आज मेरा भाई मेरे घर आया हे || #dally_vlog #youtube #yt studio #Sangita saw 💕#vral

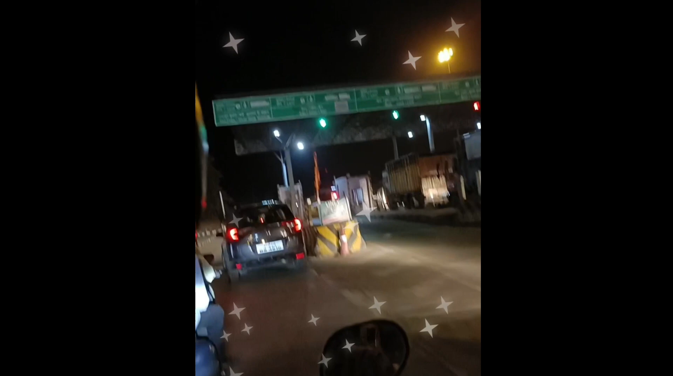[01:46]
है उसको दम नीद ही नहीं आते हैं तो देखिए गाइस में टॉल टेक्स के पास आ गई हो अब